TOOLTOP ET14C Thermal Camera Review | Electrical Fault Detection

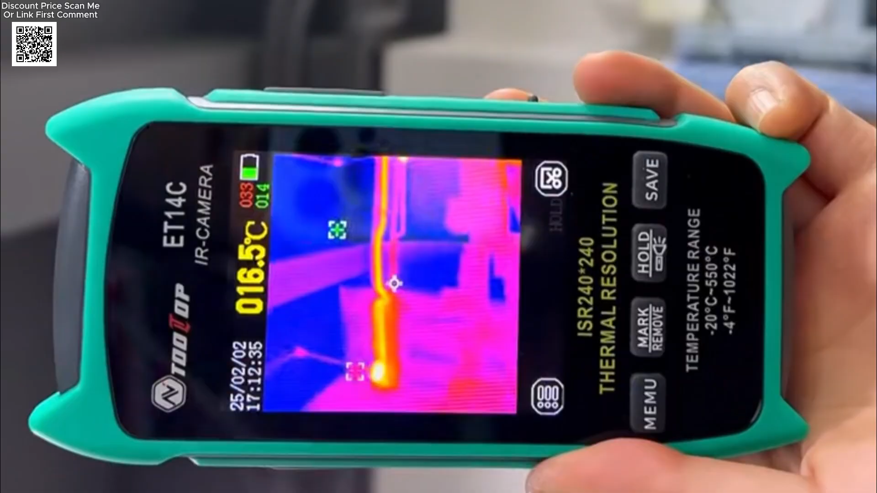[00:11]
Today, we are reviewing the Tolltop ET14C thermal imaging camera, a compact and powerful tool designed for home inspections, electrical fault detection, and maintenance work.
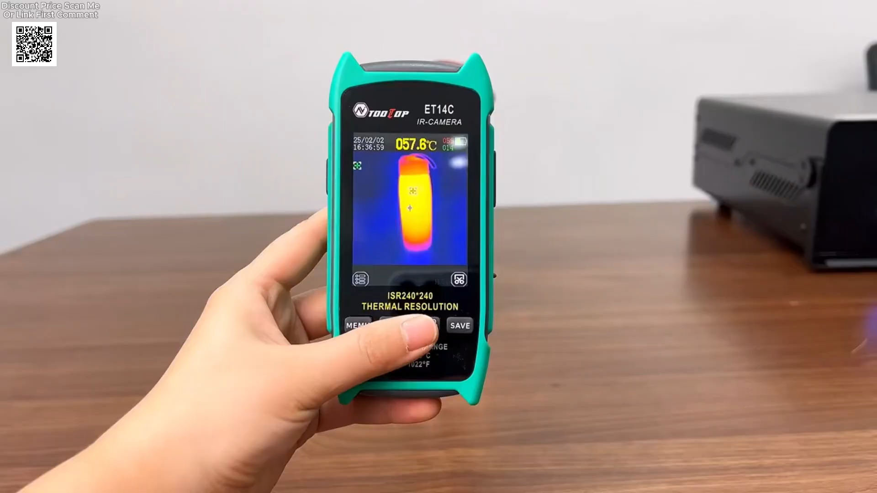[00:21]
On screen: spot 057.6°C
If you need a reliable thermal imager with excellent performance,
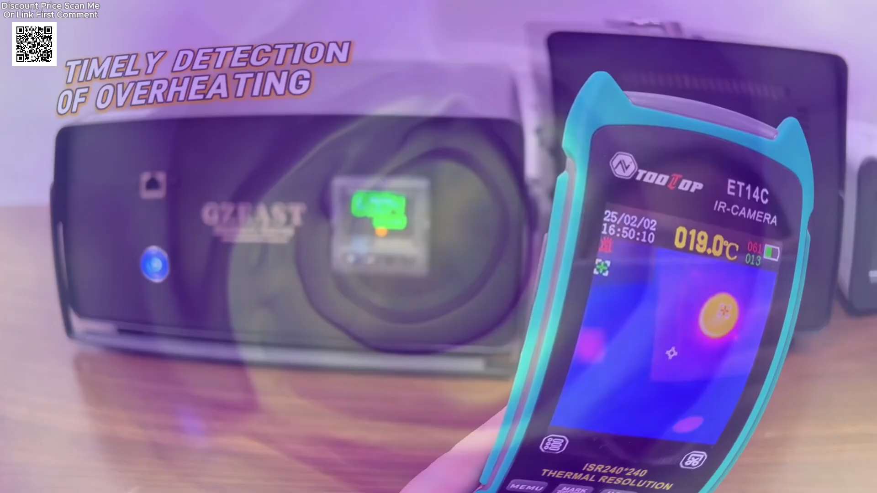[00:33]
thermal sensor with an image capture frequency of 25 Hz,
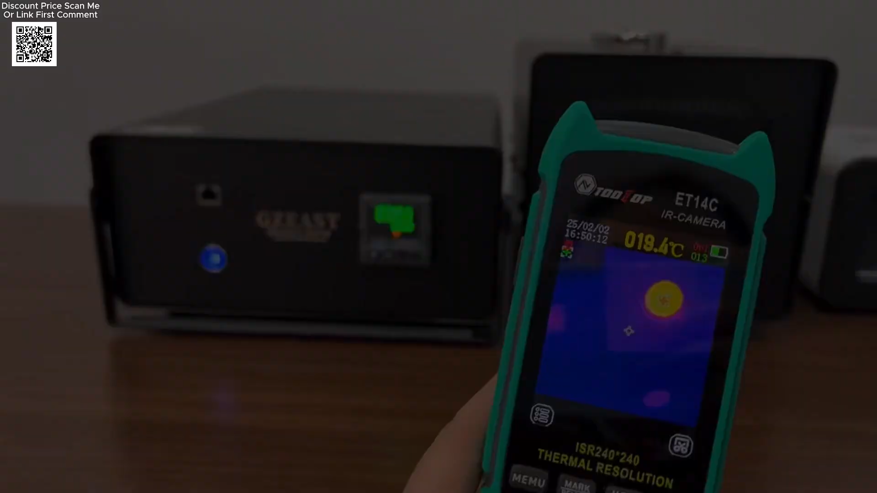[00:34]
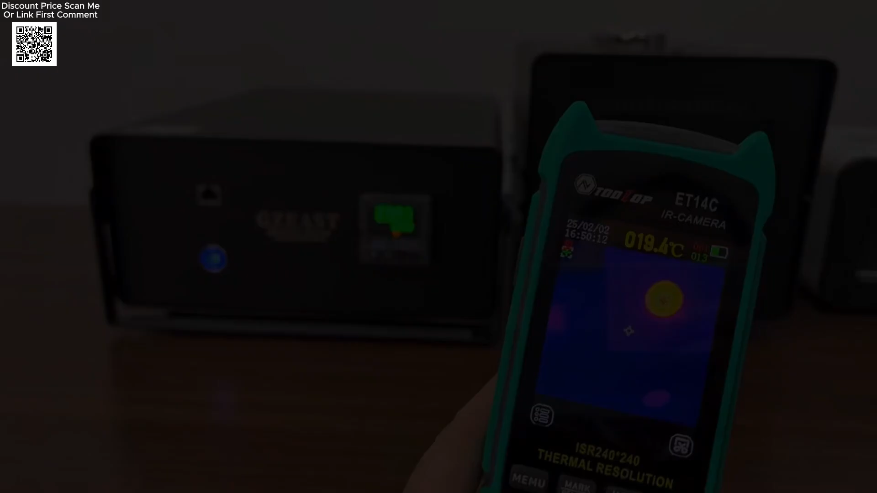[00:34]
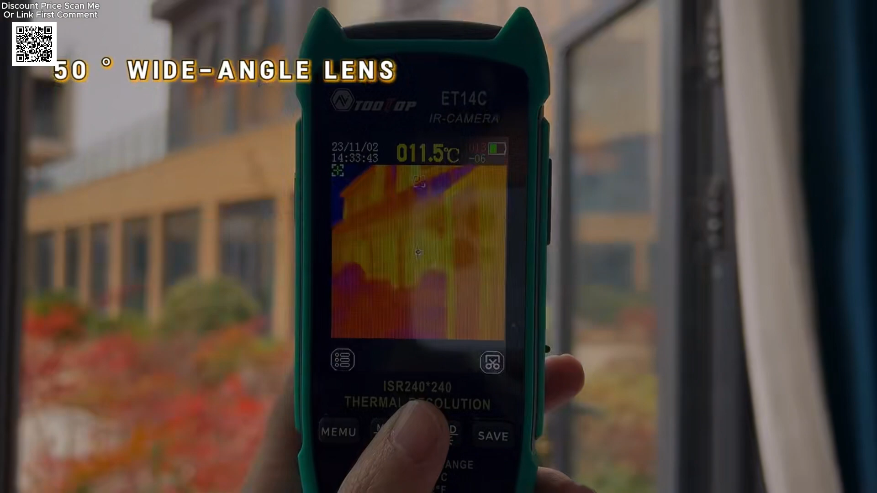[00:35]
delivering clear and detailed thermal images.
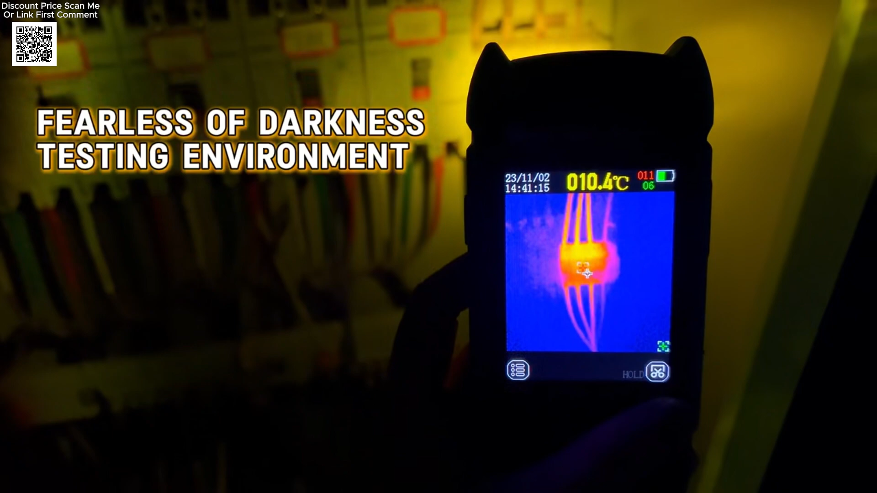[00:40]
On screen: spot 010.4°C
It supports multiple color palettes, including iron red, rainbow,
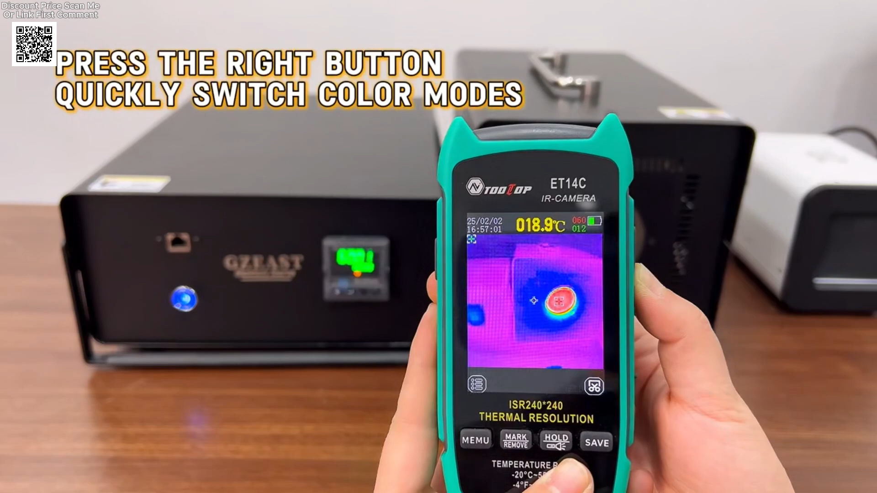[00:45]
fusion, white heat, and red heat, giving you flexibility for different applications.
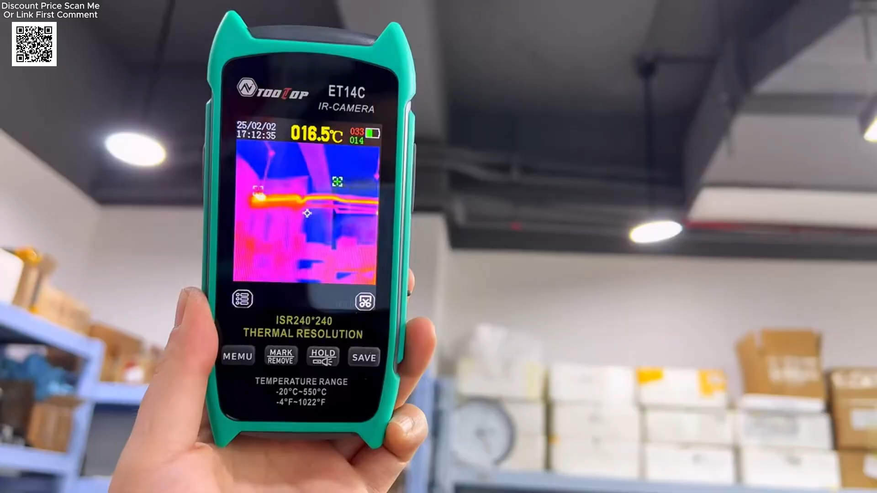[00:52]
On screen: spot 016.5°C
The temperature measurement range is from minus 20
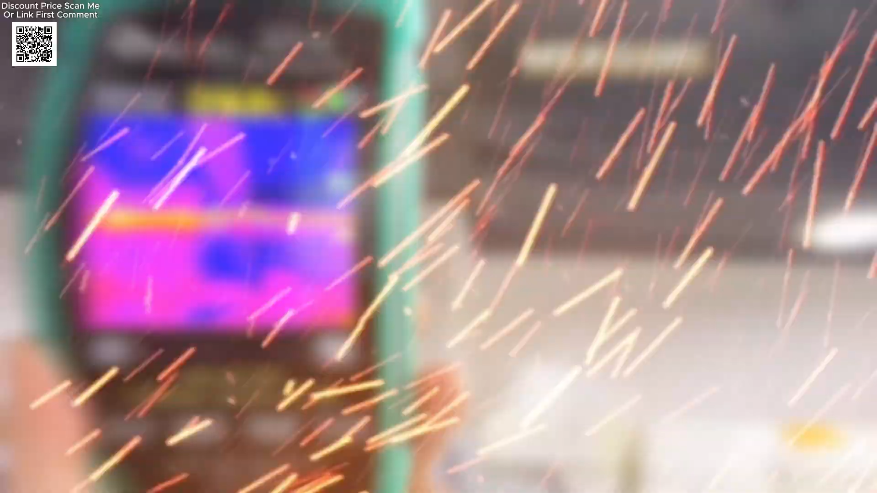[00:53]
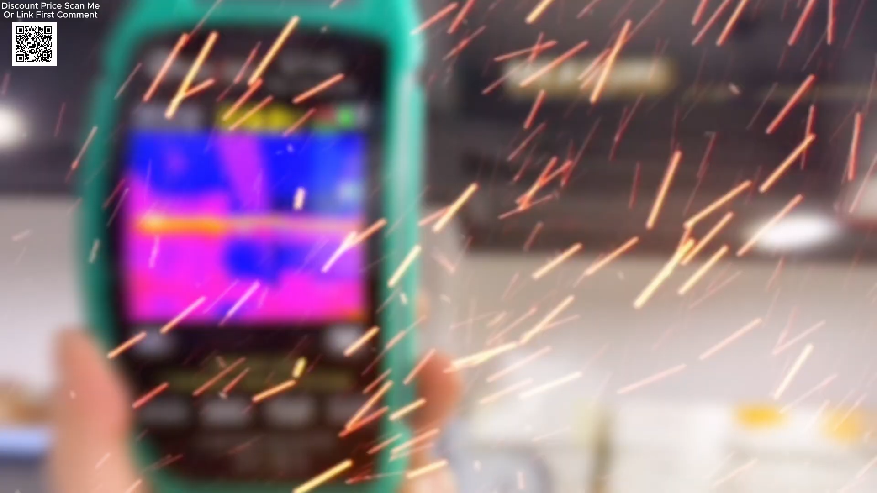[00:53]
degrees Celsius to plus 550 degrees Celsius,
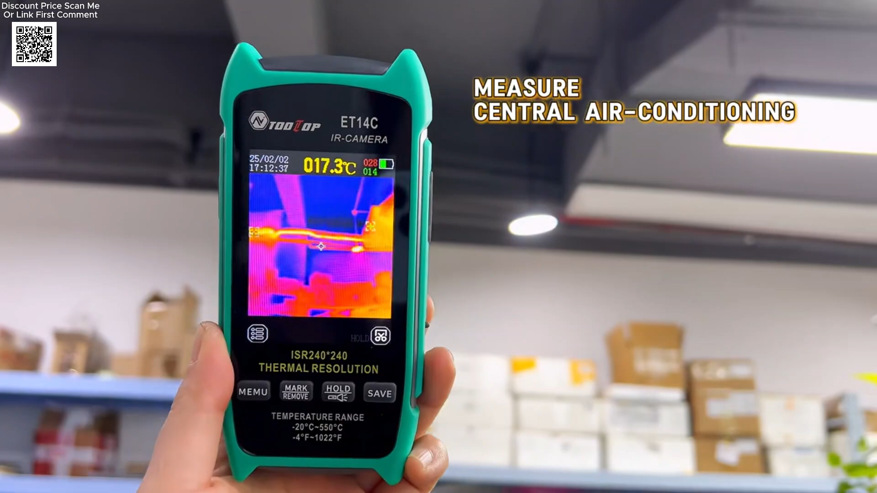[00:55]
On screen: spot 017.3°C
with an accuracy of plus or minus 2 degrees or 2%.
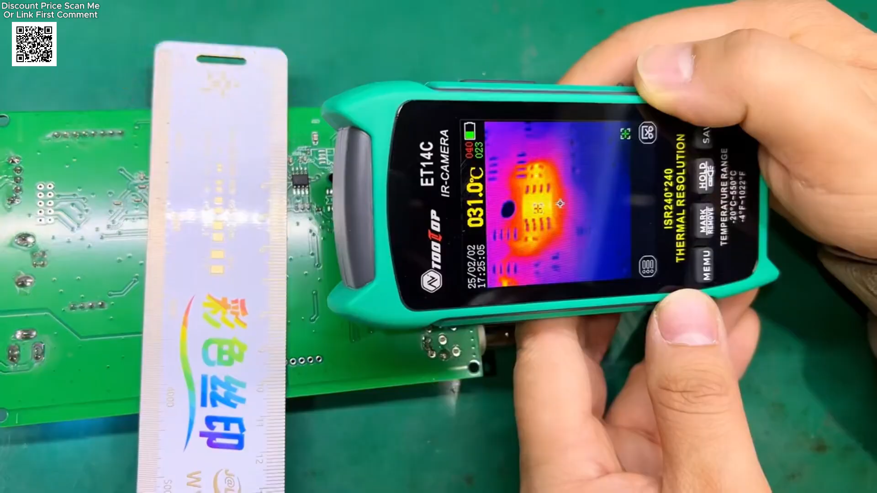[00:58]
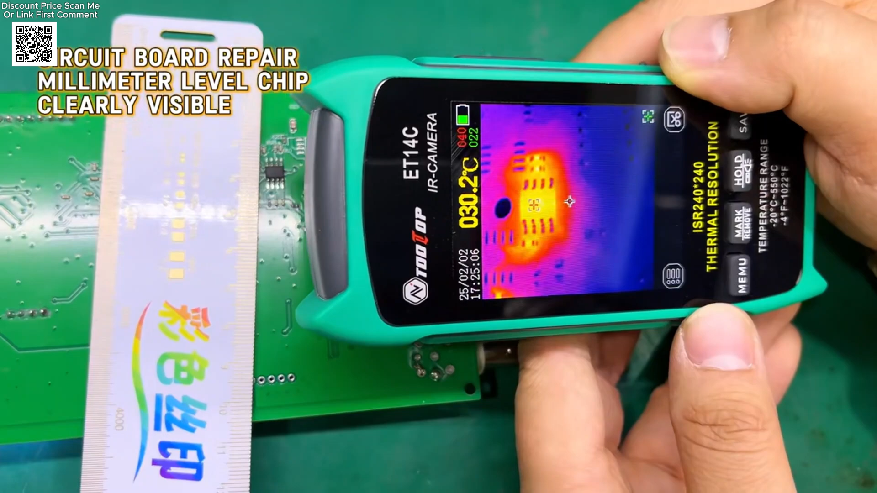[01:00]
This thermal imager comes with a 2.8-inch display with a resolution of 240x320 pixels,
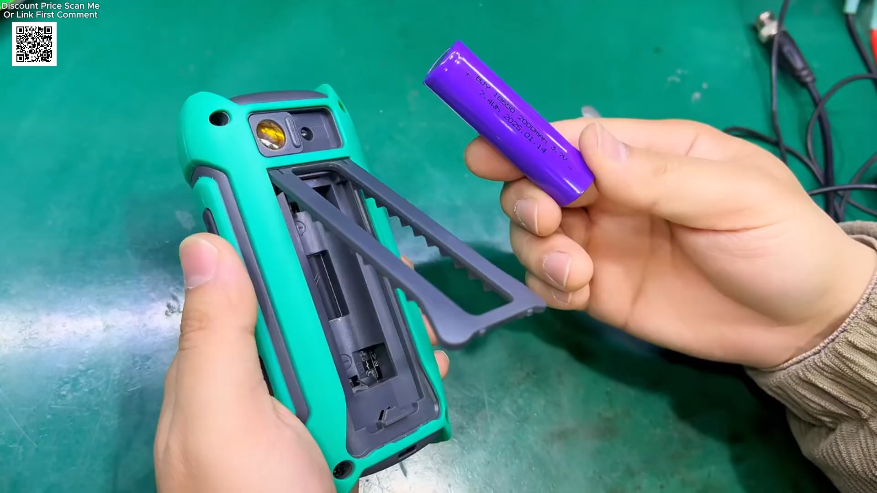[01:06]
providing a sharp and easy-to-read interface.
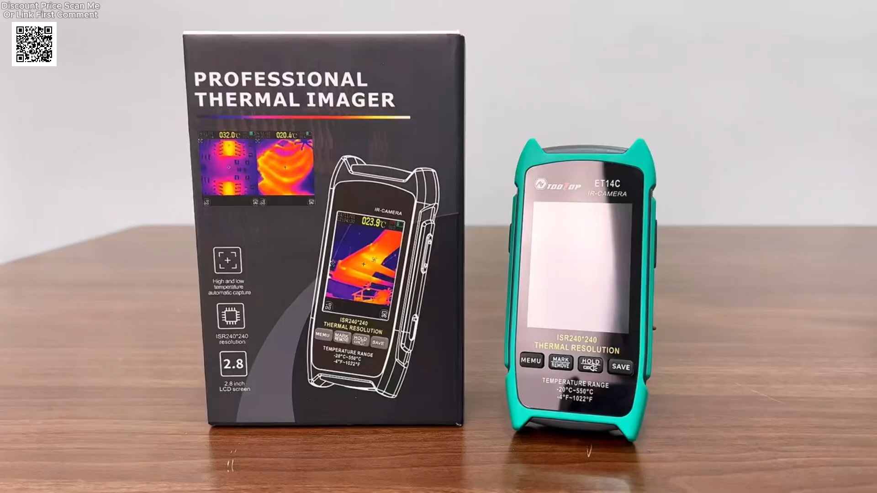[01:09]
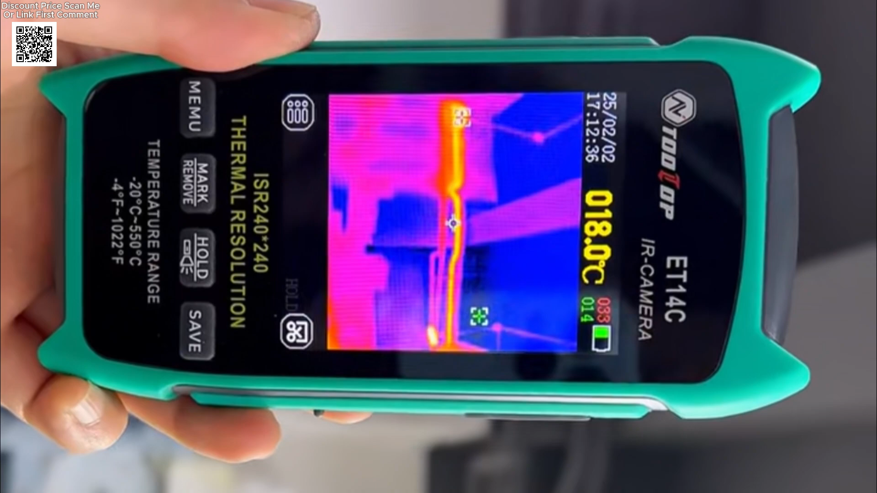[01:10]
It also includes a detachable lithium-ion battery, offering up to 8 hours of continuous use.
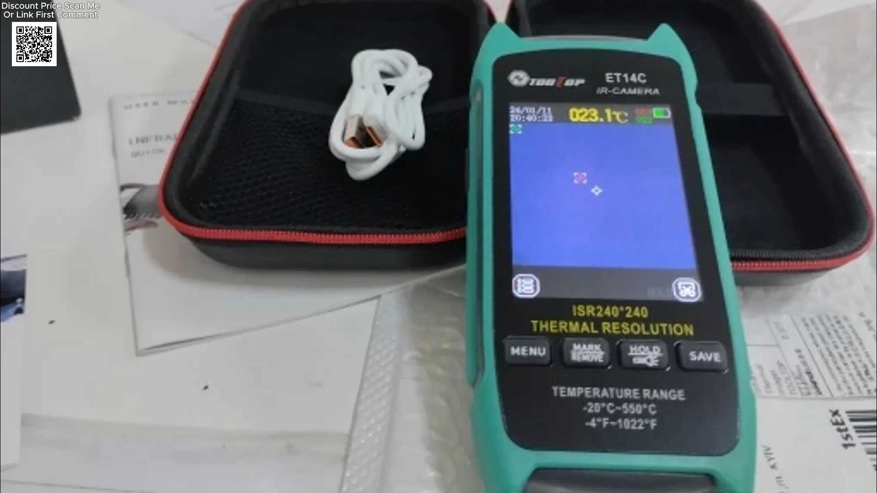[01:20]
On screen: spot 23.1°C
The universal 18650 battery design makes replacement simple and cost-effective.